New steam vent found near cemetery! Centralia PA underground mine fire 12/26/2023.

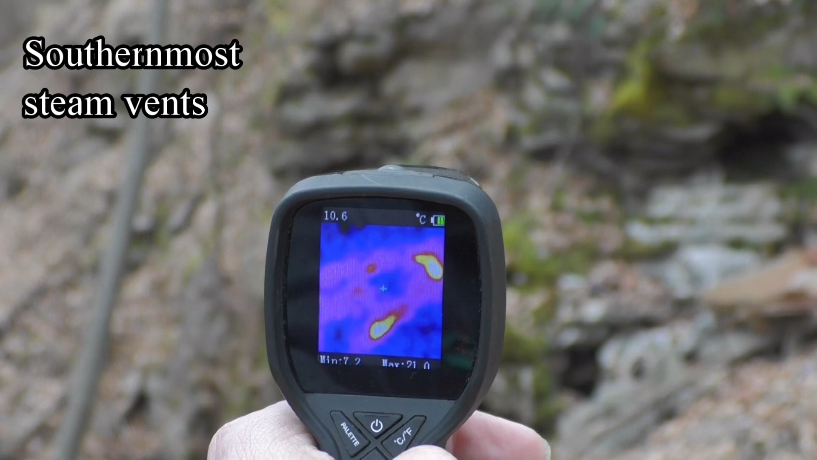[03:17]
On screen: spot 10.6°C
spots on that side but not as much as before
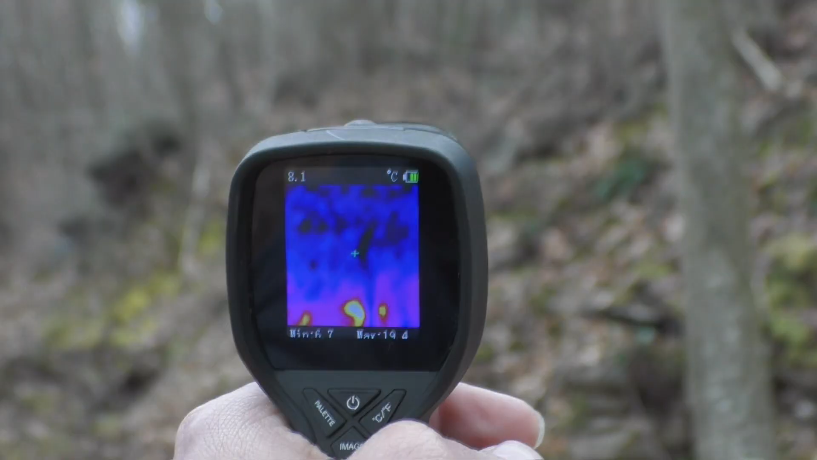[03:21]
On screen: spot 8.1°C
so this area may be cooling down
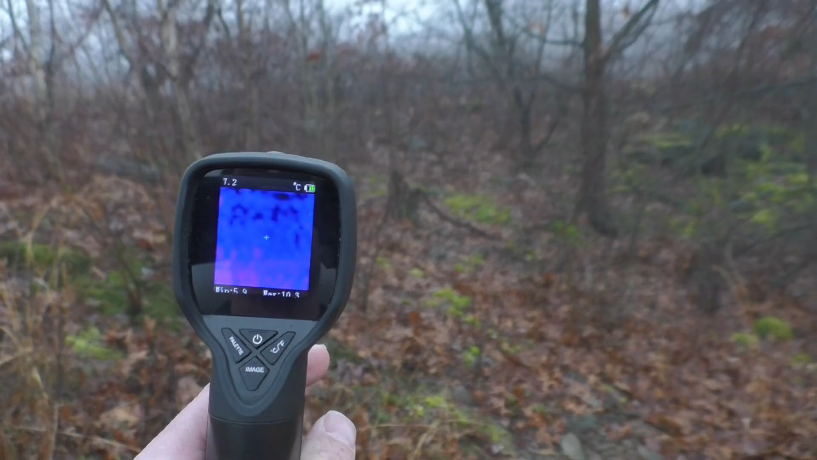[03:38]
On screen: spot 7.2°C
a small little hot spot over there
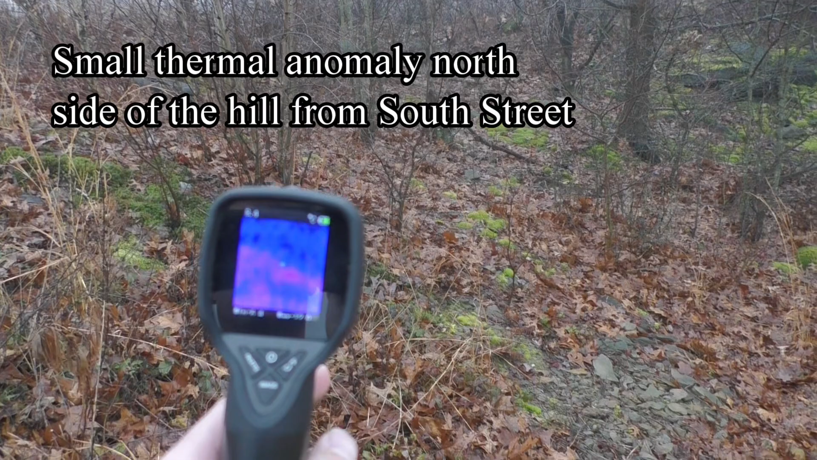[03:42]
I see it right down there a little warm
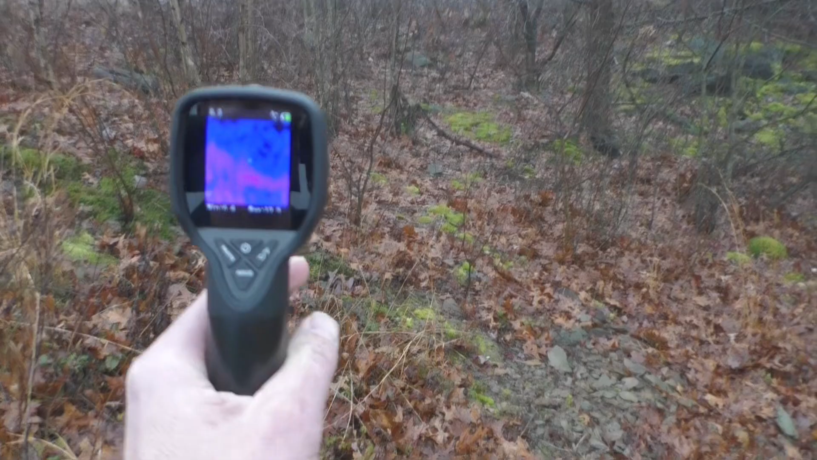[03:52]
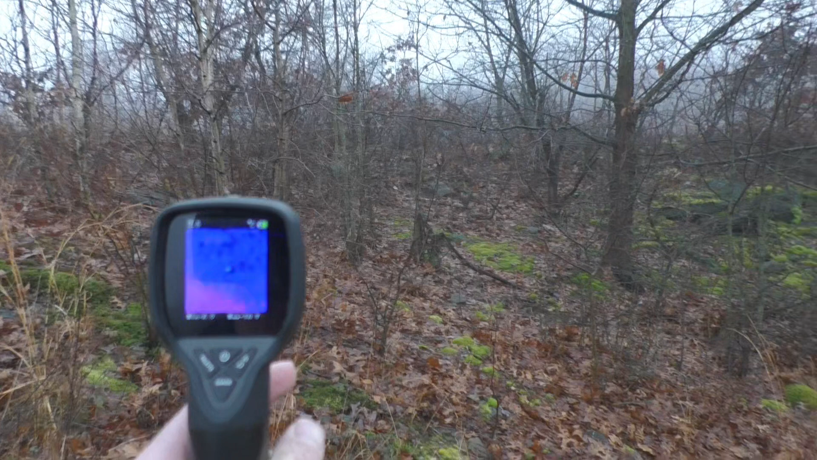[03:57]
so there are a few hot spots up in here there it is right there it's right in front of me